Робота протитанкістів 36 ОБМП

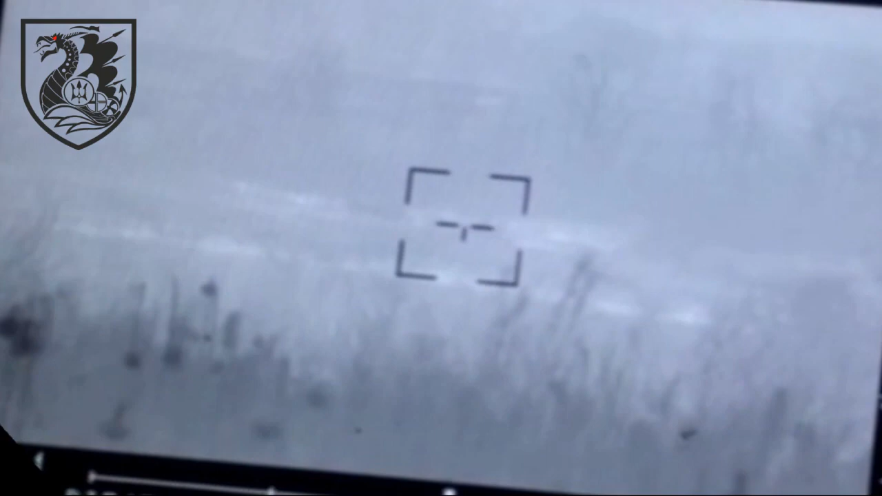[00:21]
Де вона, я не бачу. Правее, правее, правее. Еще, еще. Вот. Выше чуть. Бах.